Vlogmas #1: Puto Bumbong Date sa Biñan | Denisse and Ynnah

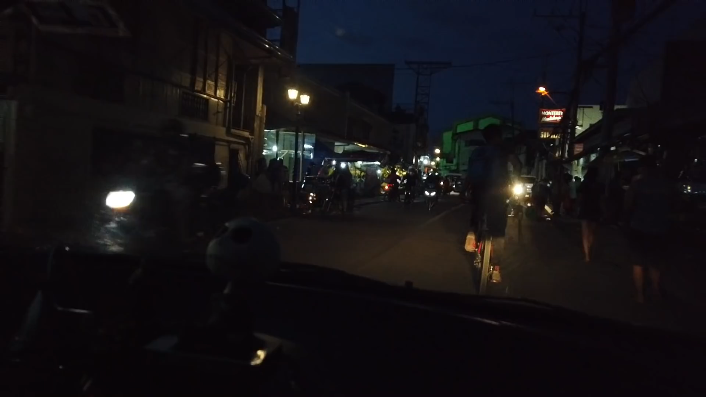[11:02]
So, tapos na po kami mag-food trip sa Binyan. Andito naman kami ngayon sa Benyard. That is Benyard.